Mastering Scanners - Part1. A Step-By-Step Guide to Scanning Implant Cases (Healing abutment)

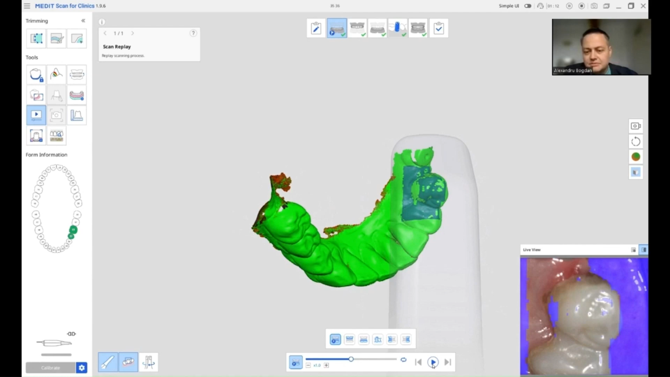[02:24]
for as long as you feel that you are not very in control of scans. Now, as you can see, I am completing the last pieces of the scan and I am going to stop here. I am not going to take an impression of the healing abundance yet. So right now, I am going to check my scan as you can see.
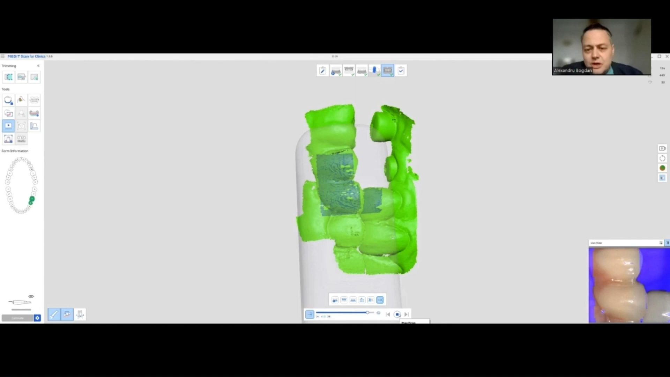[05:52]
I will ask the patient to not open and validate that the occlusion is the one I need and the correct occlusion. And just afterwards, start scanning. As you can see, tongue is not in our way because the patient has pulled it on the contralateral side.
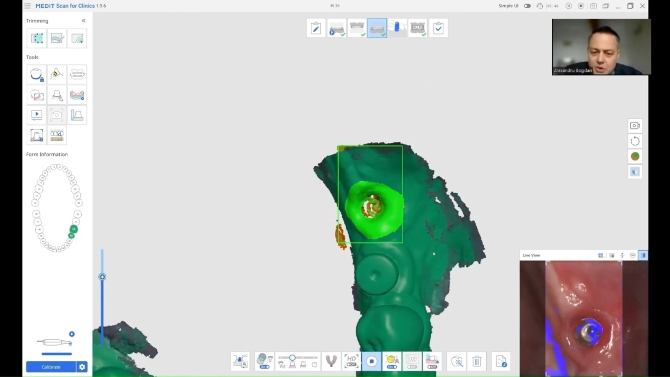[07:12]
Now we stop because we already have the healing abutments.